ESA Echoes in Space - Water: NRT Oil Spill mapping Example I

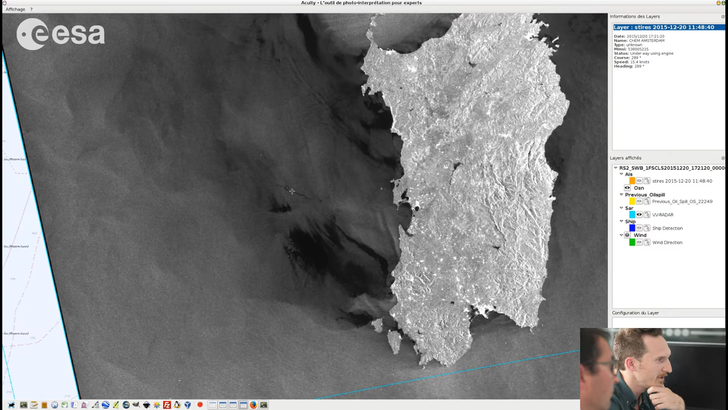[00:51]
which looks like a potential oil slick. And even with this weird loop.
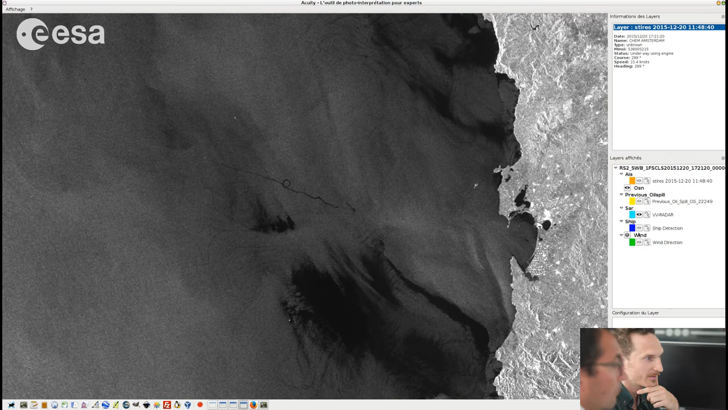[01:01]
And if we add the sheep detection, which is done with the SAR, we can see that there are two bright echoes here, which are actually detected also in the vicinity of this oil slick.